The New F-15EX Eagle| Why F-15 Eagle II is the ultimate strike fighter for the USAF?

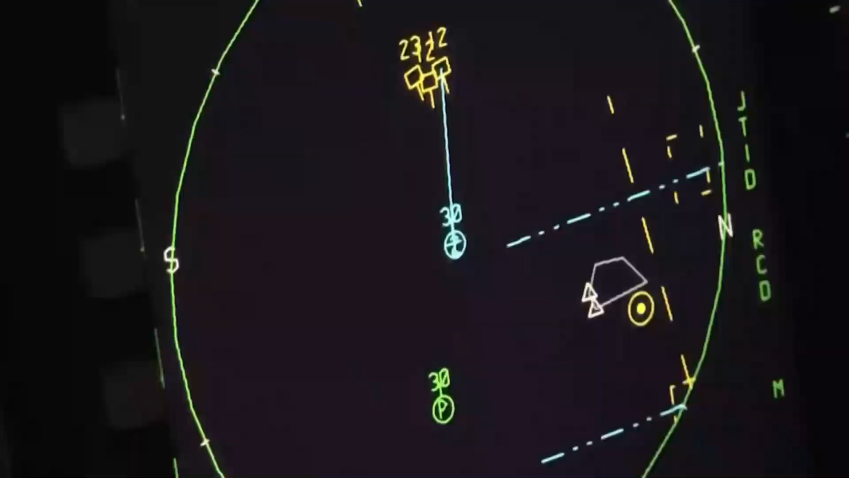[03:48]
and the Eagle passive active warning survivability system,
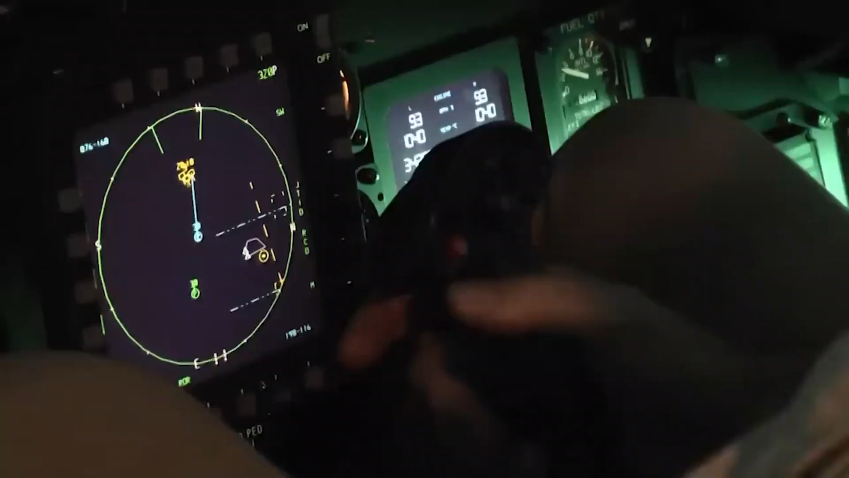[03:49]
an electronic warfare and threat identification system.